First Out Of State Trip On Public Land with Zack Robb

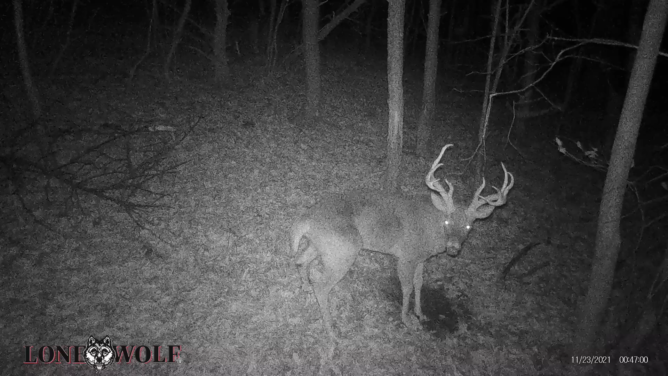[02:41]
both of which were probably 140, 150 level deer. And I was getting pretty excited for that.